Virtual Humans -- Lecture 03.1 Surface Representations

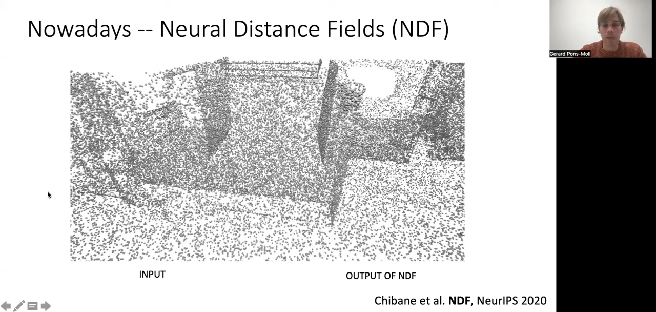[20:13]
So, for example, this is an example of one paper that we published a couple of years ago, which, essentially, with a neural network that represents surfaces implicitly, we can recover from a sparse point cloud,